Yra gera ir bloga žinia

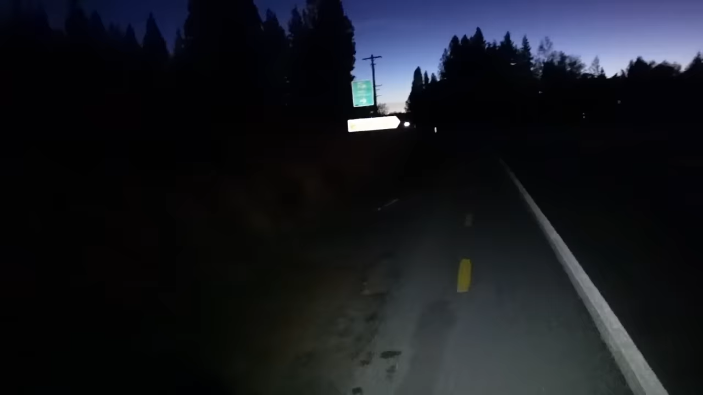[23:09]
Čia visur ženklai rašo, kad yra istorinė bažnyčia. Bet turbūt tamsu aš nelabai jas įsižiūrėsiu.